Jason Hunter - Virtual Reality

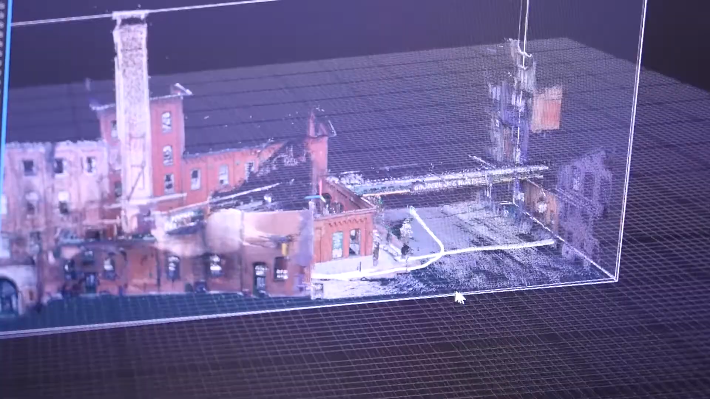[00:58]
We're also using laser technology, LiDAR scanners, to scan environments and bring in full cityscapes into virtual environments.
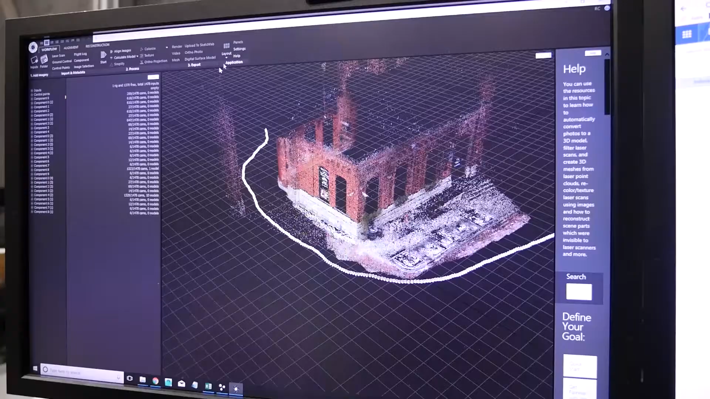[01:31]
So we can use this for architectural purposes to get really large spaces,
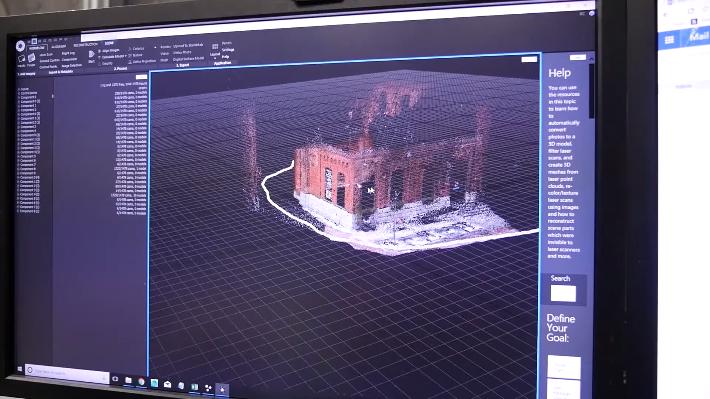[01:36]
indoor or outdoor, and get precise models and the position of certain things.
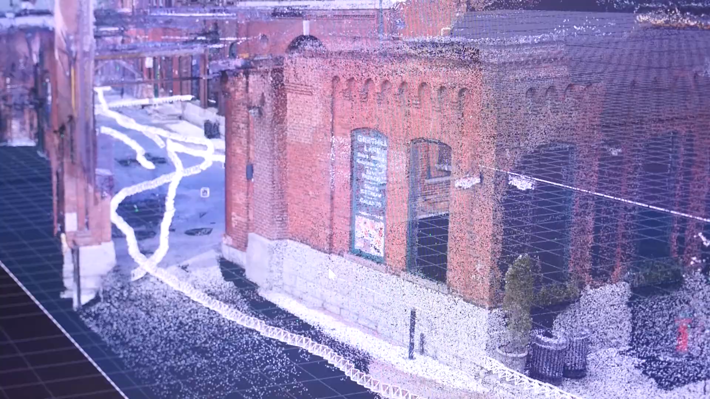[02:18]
We get the model that is very geometrically precise and then we have the pictures that are very high resolution being projected onto those models.